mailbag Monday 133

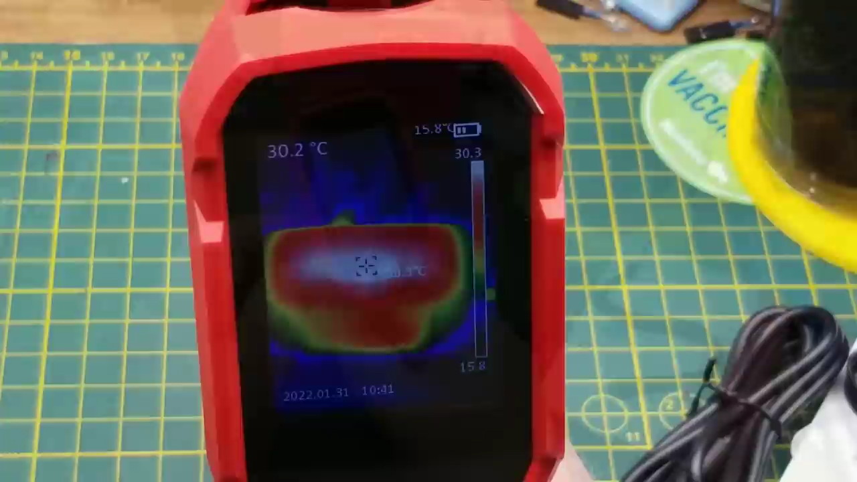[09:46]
we just turned it on and it's telling me that the center of my sign the sign over here is
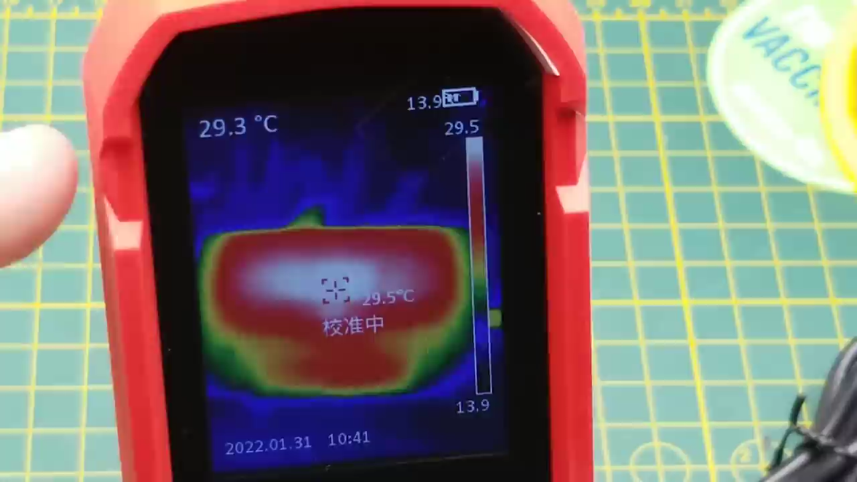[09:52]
about 29 or 30 degrees 32 degrees assuming that's the crosshairs right or is that oh no that's probably this little thing here not the bouncing around
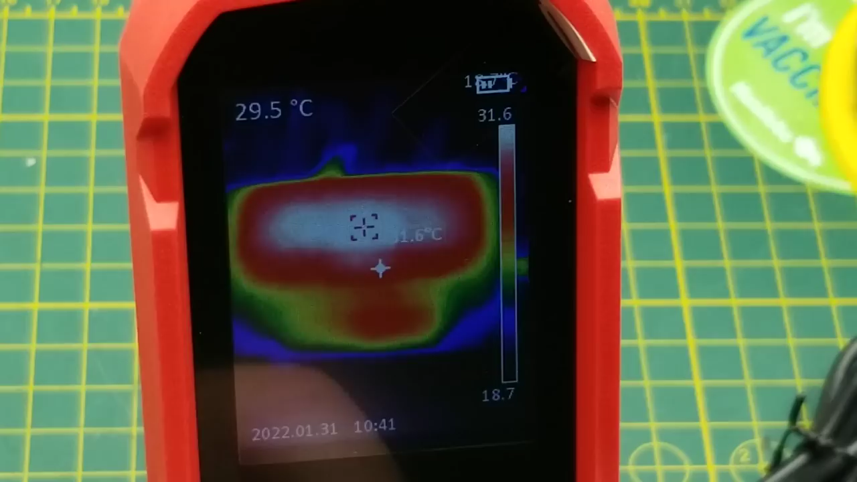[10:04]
On screen: spot 29.5°C
crosshairs the bouncing around crosshairs is telling me what
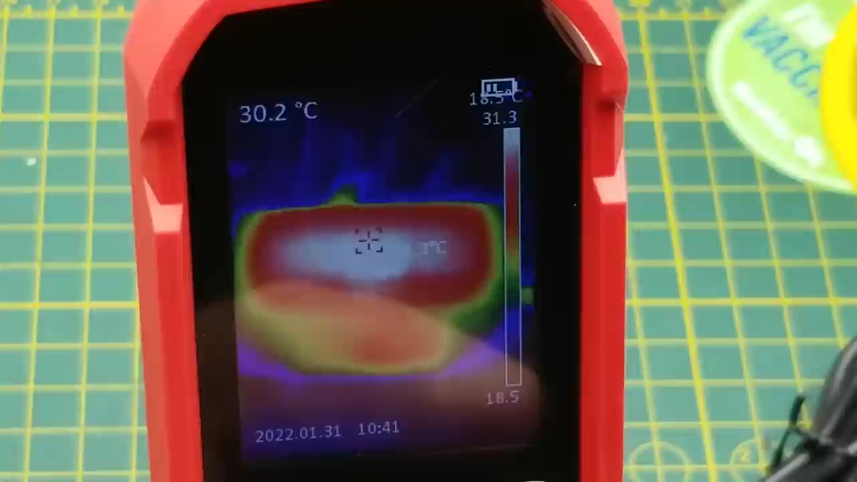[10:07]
the hottest spot is so if i overlap them at 31.1 okay and
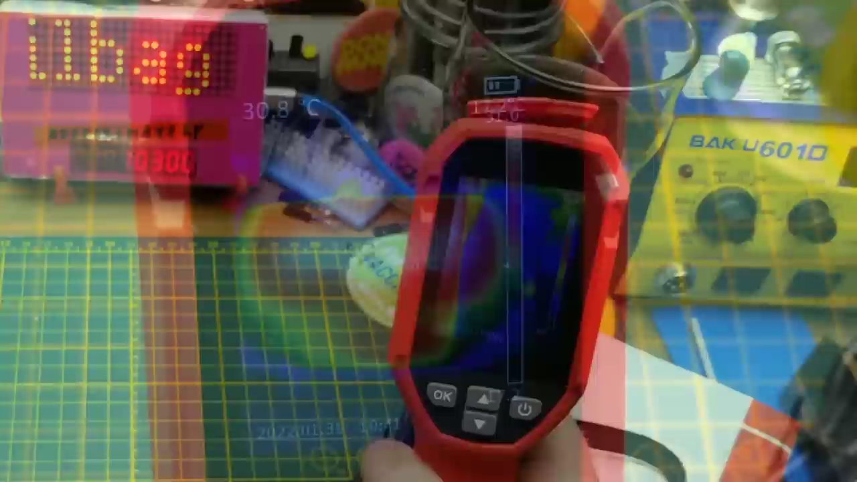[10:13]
for reference my beer is 9.5 degrees celsius right now it says it's good between minus 20 and up
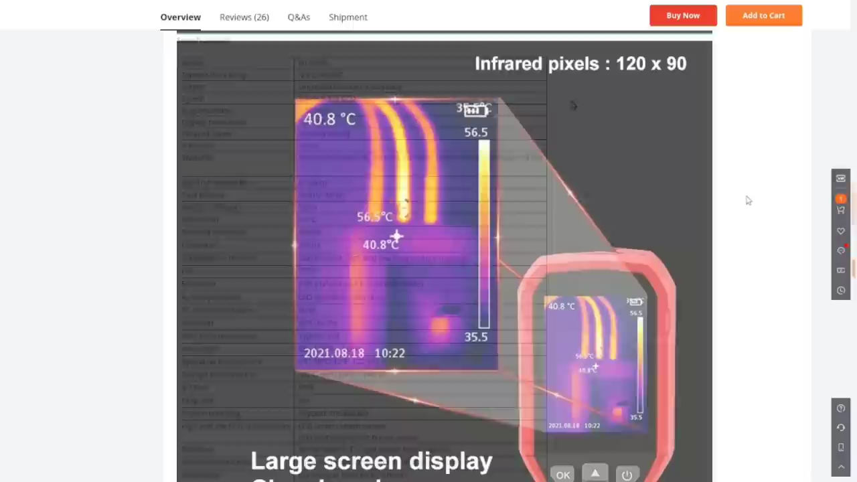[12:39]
On screen: spot 40.8°C, max 56.5°C
a good use case that looks like three phase uh cabling going into a circuit breaker or a breaker panel
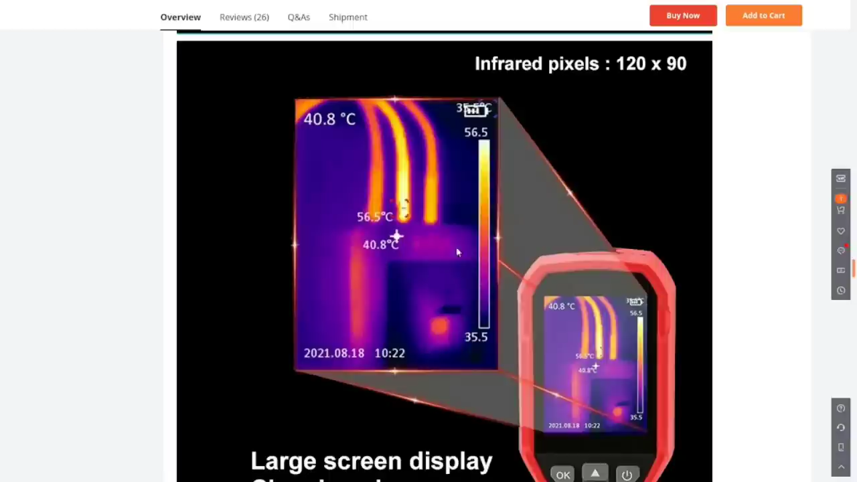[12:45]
On screen: spot 40.8°C, max 56.5°C
that would be a good use case actually just making sure
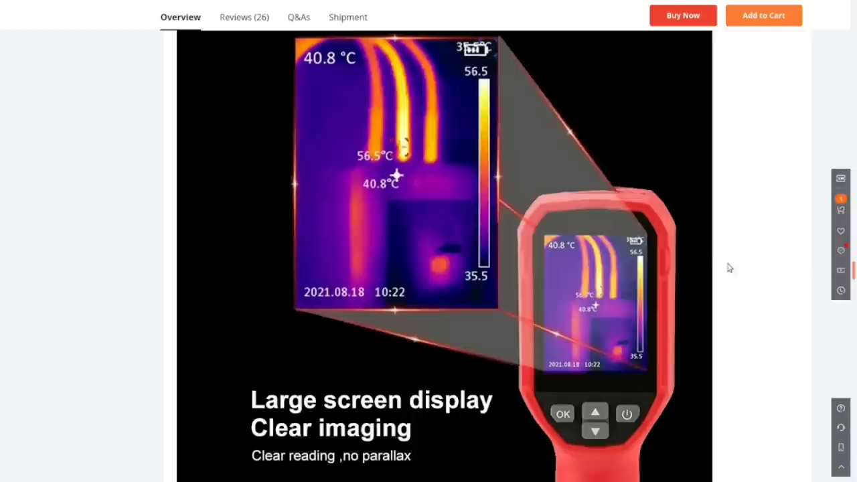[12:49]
On screen: spot 40.8°C, max 56.5°C
that uh all of your connections are still tight and are not going resistive on you and